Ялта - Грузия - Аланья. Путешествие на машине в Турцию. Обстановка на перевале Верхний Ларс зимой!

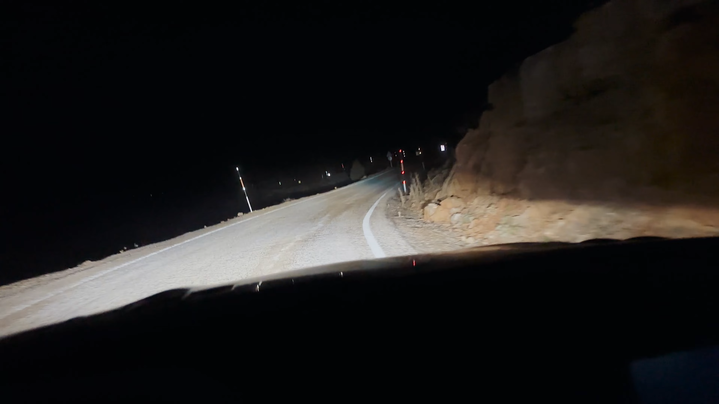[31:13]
Вон тут пассажиры подсказывают, что за этими горами Алания. Короче, это не предел. Я думал, что мы будем уже спускаться, у нас уже 1830 метров. Я смотрю, мы еще поднимаемся. Начались такие серпантины. Дорога мне чем-то напоминает подъем в Ялте из города Ялта на гору Айпетри.